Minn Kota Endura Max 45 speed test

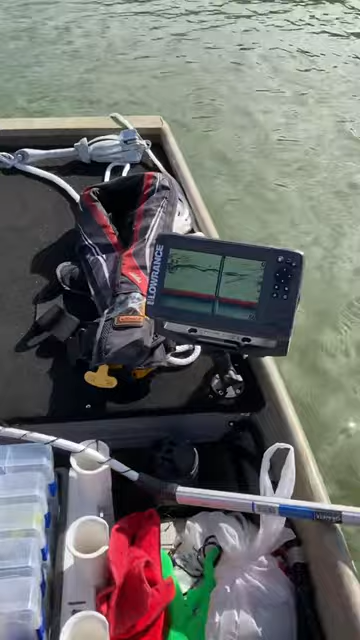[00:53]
use my fish finder there to show you the speed and we'll go ahead and get started